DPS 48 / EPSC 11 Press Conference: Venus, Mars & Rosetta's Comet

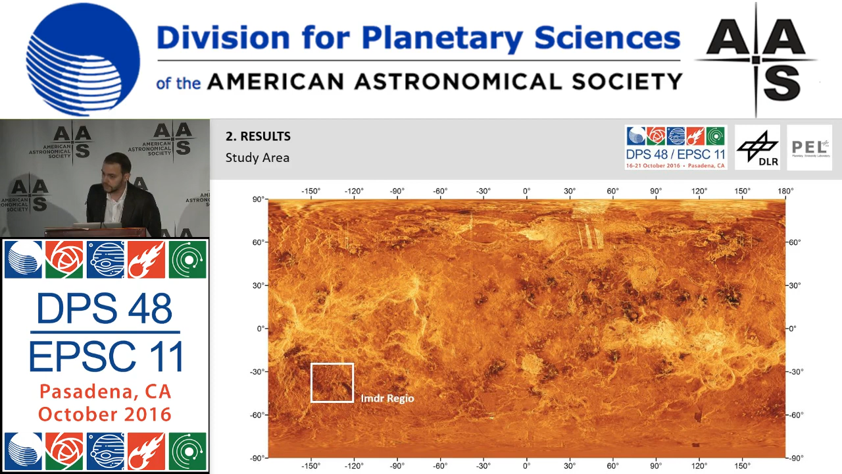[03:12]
and it's an area particularly rich of volcanic structures. It's located in the southwestern area, in the southwestern hemisphere of Venus. And among those volcanoes,
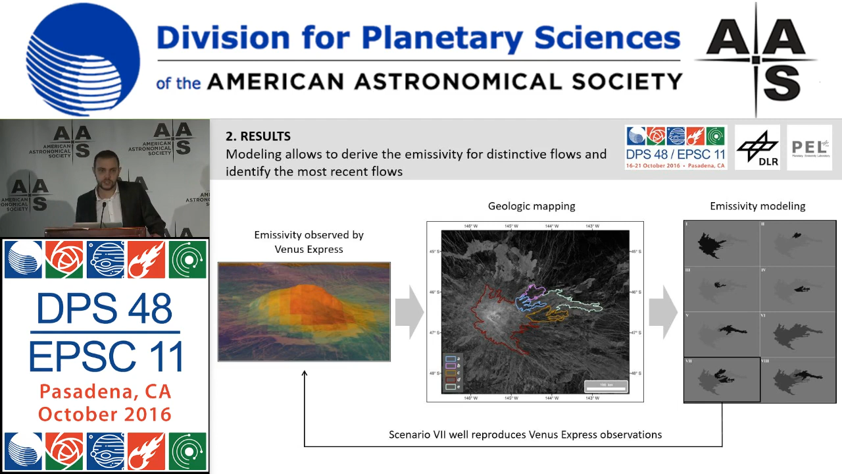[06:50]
And this is particularly important because it is the first time we can map with such a high resolution lava flows from a volcanic structure which is believed to be recently or still active on a terrestrial body other than Earth. And also, we have to say that it is very important to combine data sets.